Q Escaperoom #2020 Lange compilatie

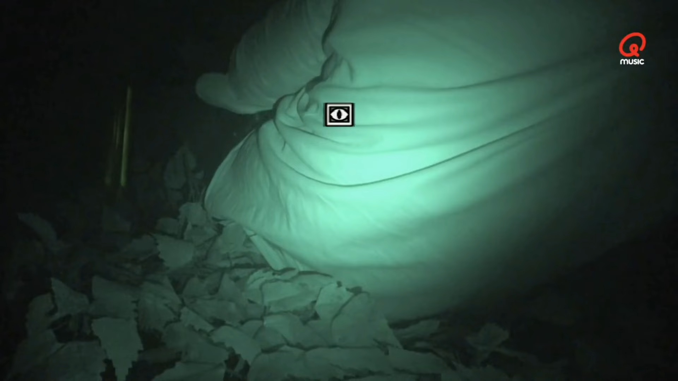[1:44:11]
Ja, dat lig je. Helemaal aangekleed met bladeren. Er zijn hier junglegeluiden. Er is alleen één ding aan de hand. Kijk, ik lig in een soort van langwerpige tunnel. Van, ik denk, 1 meter of 3. Ja. Die tunnel die maakt na 3 meter een afslag naar links. Ja. Daar is het echt aarde.